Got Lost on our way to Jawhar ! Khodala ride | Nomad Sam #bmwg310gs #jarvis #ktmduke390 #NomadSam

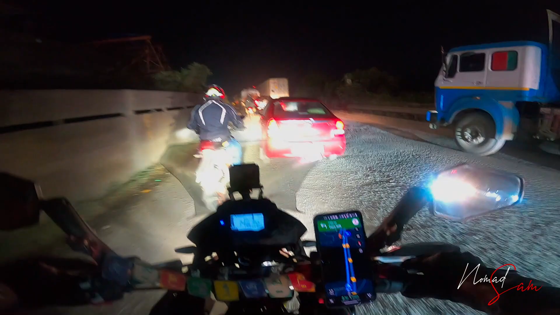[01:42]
सुबह सुबह की हालत देखो भैया बम्बई की, कैसे आदमी राइड पे जाएगा। काफ़ी देर से भसड़ में ही है, तो आई थिंक सो मैं पहले इस भसड़ से निकलता हूँ, फिर ही वीडियो स्टार्ट करते हैं।
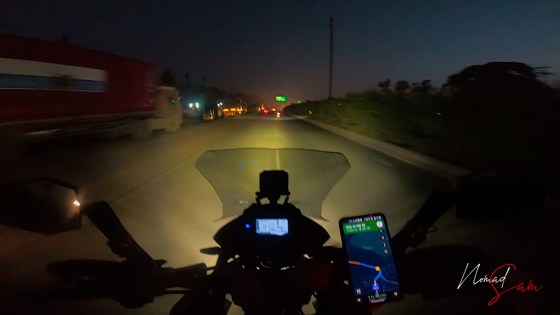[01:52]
बहुत टोचन हो गया है सुबह सुबह। अरे यार मस्त धुंध है यार रास्ते में मस्त। तो सुबह सुबह का अपडेट है ये भाई लोग कि हम लोग बड़ी अच्छी ब्रिस्क पेस